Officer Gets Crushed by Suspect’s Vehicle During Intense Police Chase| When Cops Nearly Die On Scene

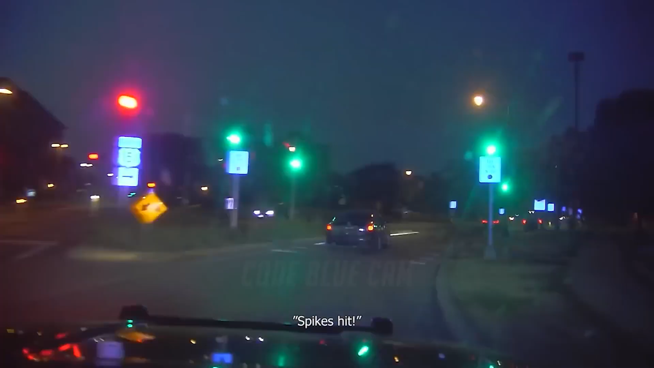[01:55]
As the chase intensified, officers deployed spike strips that eventually deflated J. Kwan's tires. He then abandoned the vehicle and fled on foot, armed with a handgun.
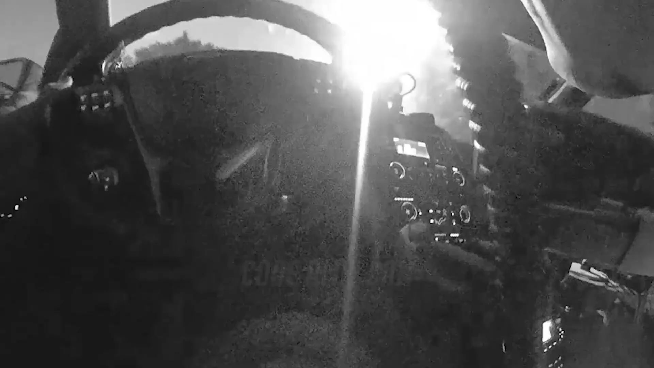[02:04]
During this, his abandoned vehicle collided with Officer Thompson, briefly trapping him and causing non-life-threatening injuries. Officer Thompson was later hospitalized.